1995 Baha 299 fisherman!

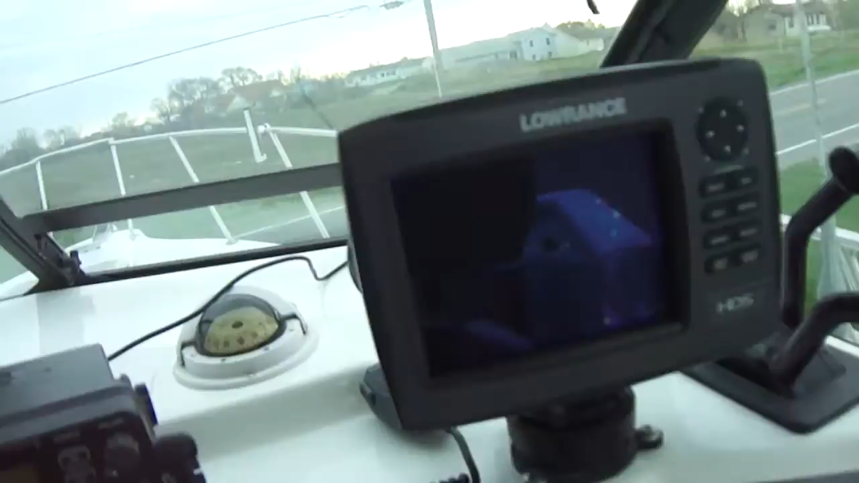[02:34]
year old you got a Lowrance HD7 that's a great GPS
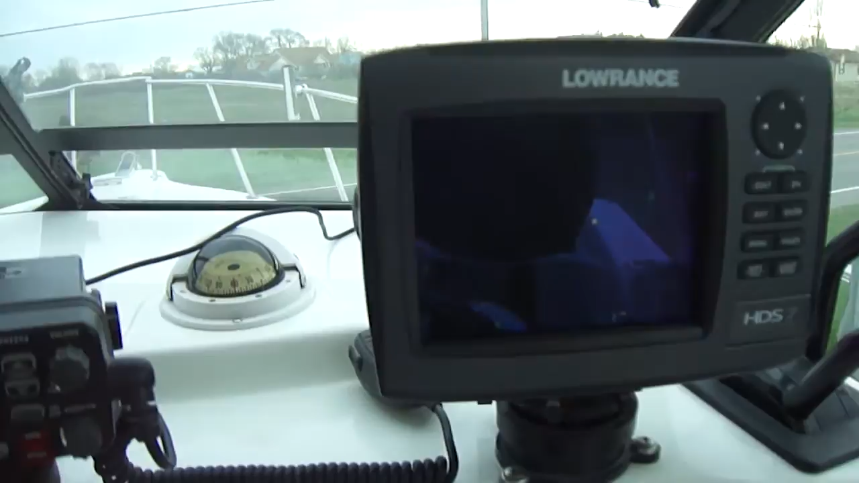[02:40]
chart plotter fish finder that's a really good unit as I showed in the picture